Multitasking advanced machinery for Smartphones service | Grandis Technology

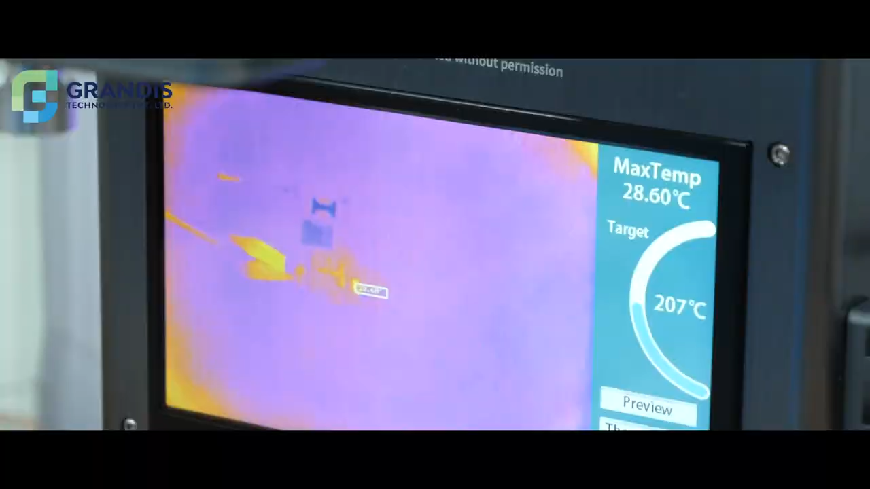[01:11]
On screen: max 28.60°C
Now, we have the thermal temperature on the screen. We will add the power to this motherboard.
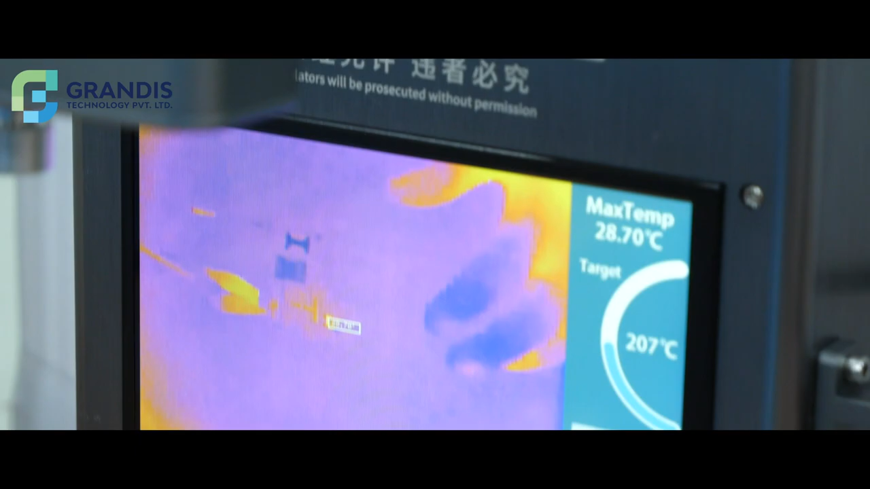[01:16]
On screen: max 28.70°C
When we use the sensor to the power of the camera, we can be able to make a sensor automatically.